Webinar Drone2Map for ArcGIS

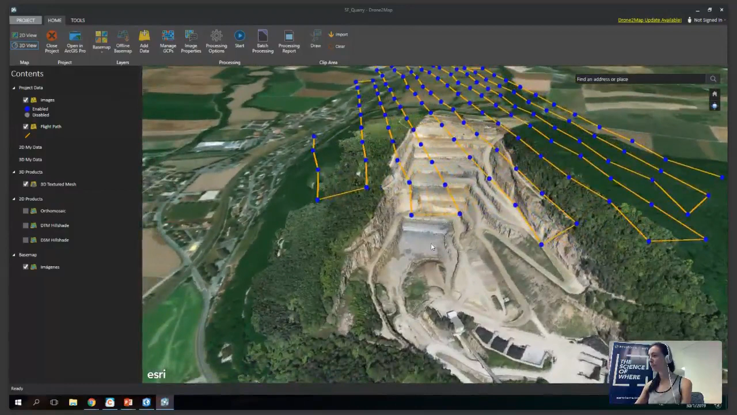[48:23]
tanto los vectoriales como la trayectoria, los puntos, y además la malla texturizada o todos los otros productos que podemos haber generado,
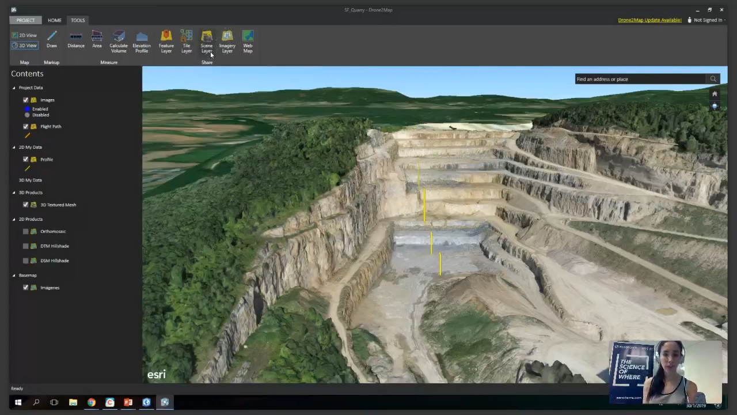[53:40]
compartir una capa de teselas para combinarlo en un mapa web, una capa de escena para tener una visualización 3D, o sea, esto mismo que estamos visualizando en
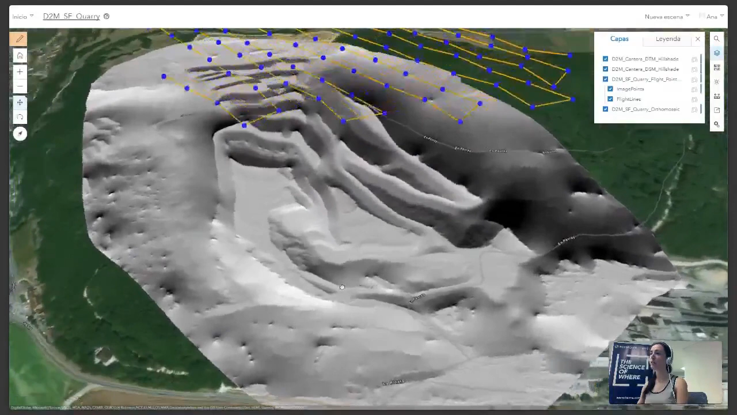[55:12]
¿sí? Que puede ser
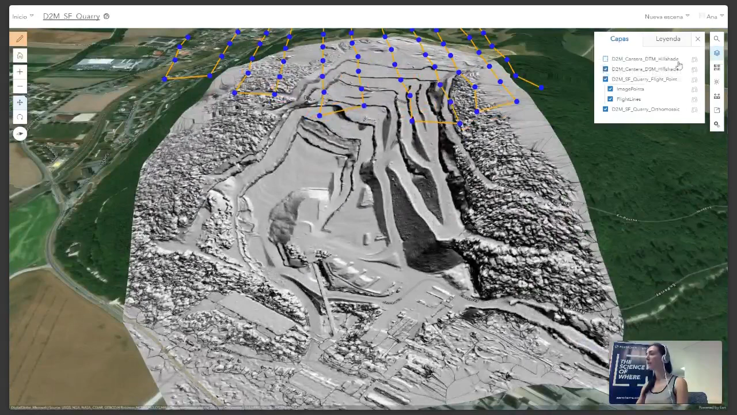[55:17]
el DTM de la cantera, puede ser el modelo de superficie, O puede ser